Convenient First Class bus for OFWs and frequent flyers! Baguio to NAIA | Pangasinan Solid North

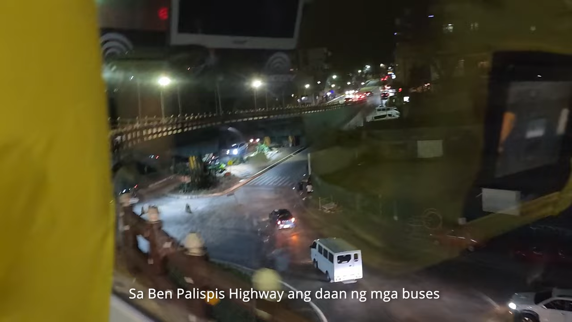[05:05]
Sa Ben Palispis Highway, ang daan ng mga bus na umakyat at muwababa ng Baguio sa ngayon at dadaanan ng mga bayan ng Pugo at Rosario La Union. P families yan, maligpartiin으로 umalis ang mayroong pahali,
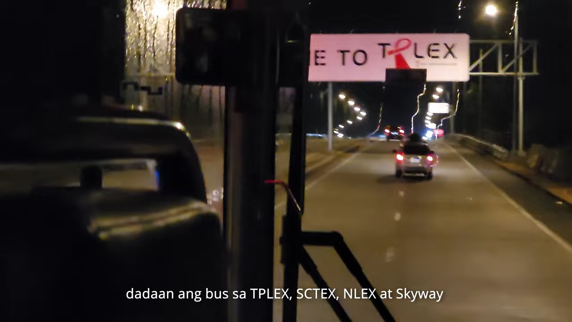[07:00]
NLEX at Skyway papuntang Maynila At dahil gabi na, mas lalong konti ang kasabay sa kasada At dahil dito, mas napabilis ang biyahe
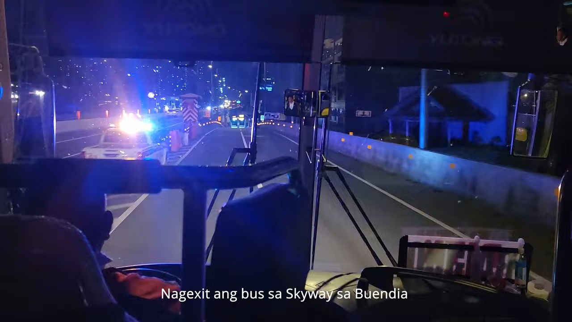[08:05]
Nag-exit ang bus sa Skyway sa Buendia and then kumanan sa Hill Puyat Avenue.
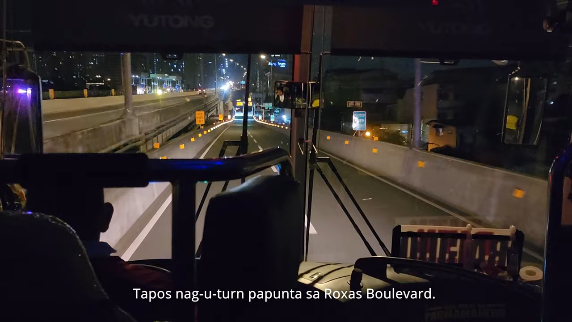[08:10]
Tapos nag-u-turn papunta sa Rojas Boulevard, kumanan sa Nea Road para makapunta sa Makapagal Boulevard.
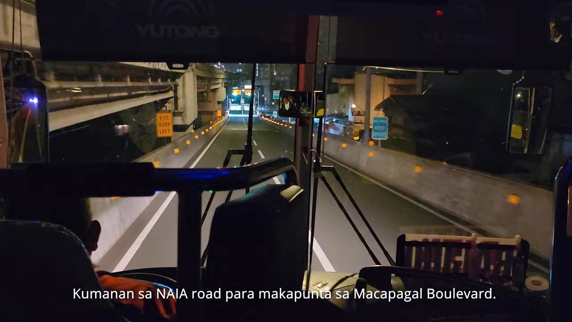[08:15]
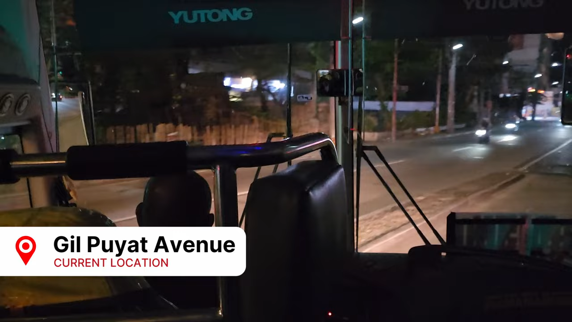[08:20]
Tapos nag-u-turn papunta sa Rojas Boulevard, kumanan sa Hill Puyat Avenue. PYTECS